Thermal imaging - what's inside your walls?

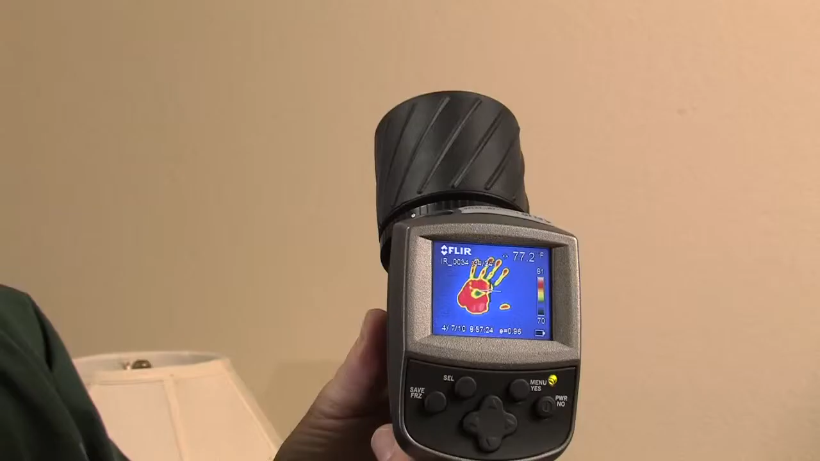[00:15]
On screen: spot 77.2°F
The camera shows where my hand warmed up the wall.